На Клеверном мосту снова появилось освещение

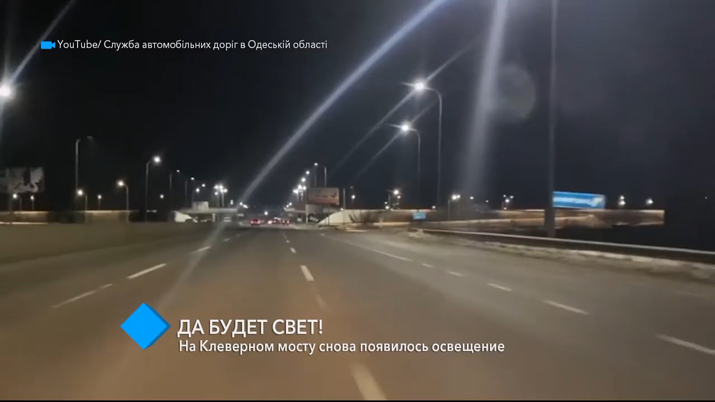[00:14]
Впервые за последние 10 лет здесь восстановили освещение на всех 175 опорах.